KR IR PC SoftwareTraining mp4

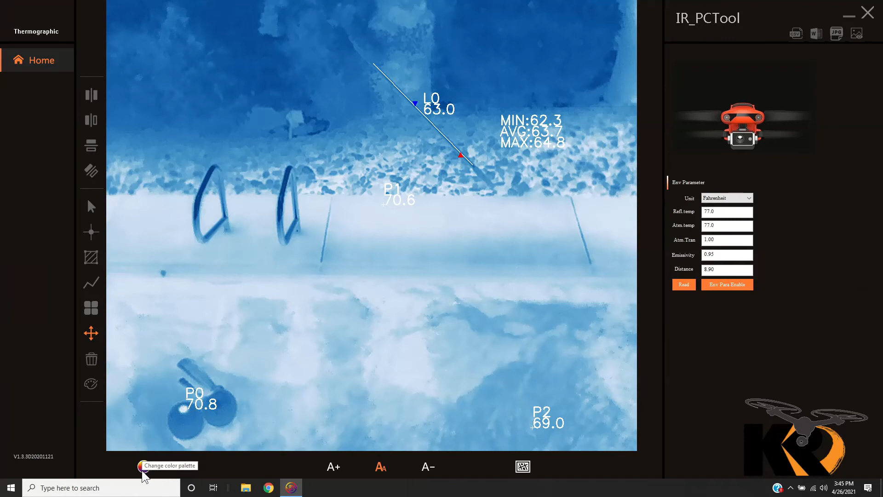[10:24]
So again, we've already gone through, we've changed our palette. Now let's switch back to some of the other palettes that we get to choose from. Now these palettes are not part of the the FLIR palette system. This is something that Autel has created on their own.
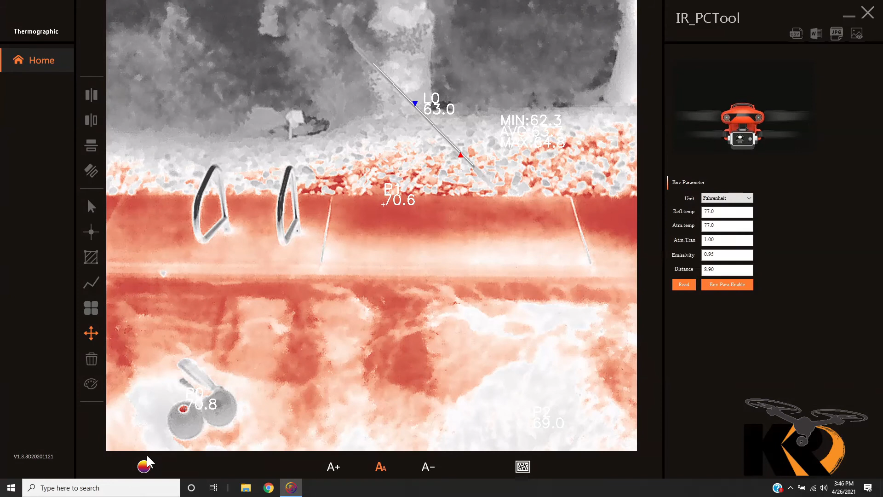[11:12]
So let's dive in just a little further. Okay, we can change measurement colors if we want to. So currently we've got these set to white, but maybe you've got some areas that you need to work over top of.
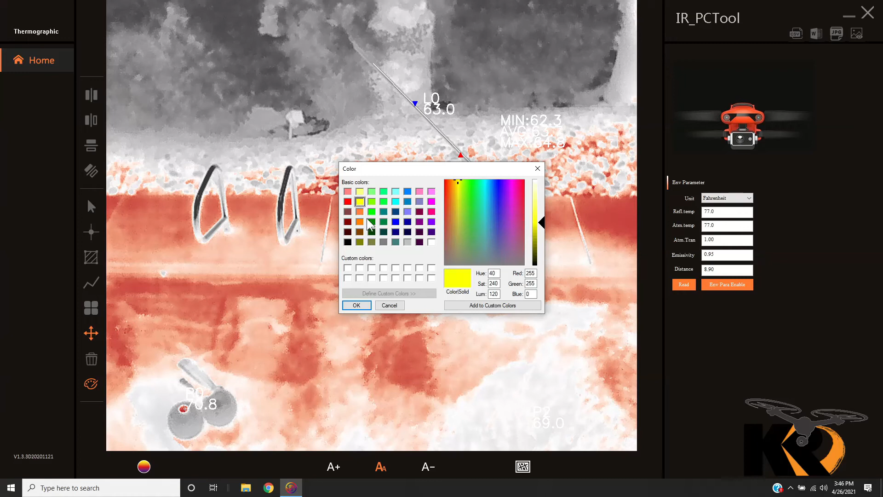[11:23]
So we'll change these up and change them to, for example, in this case, to yellow. And this may show up a little better against a particular palette. For example, here in black hot, white hot, we're able to change so that this is a little bit more readily available.
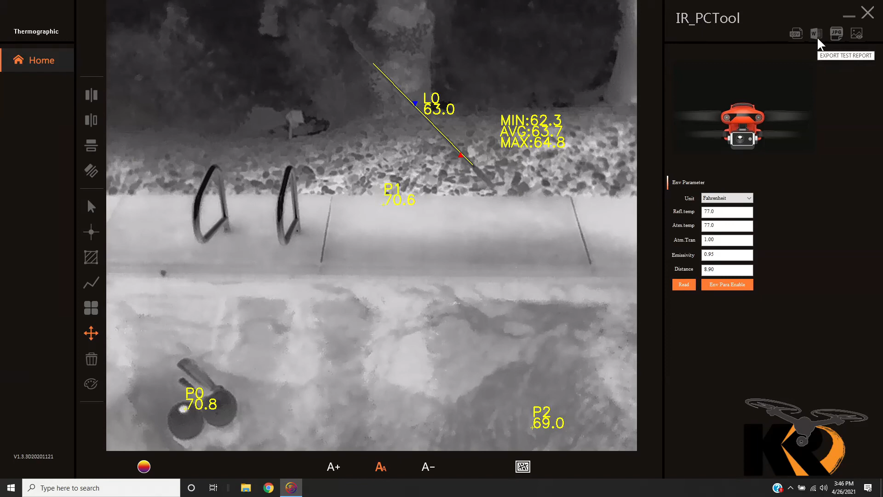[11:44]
So now let's imagine we need to output this data to a client. We're going to go up here to the W here and export a test report. It's going to ask us where we want to save it.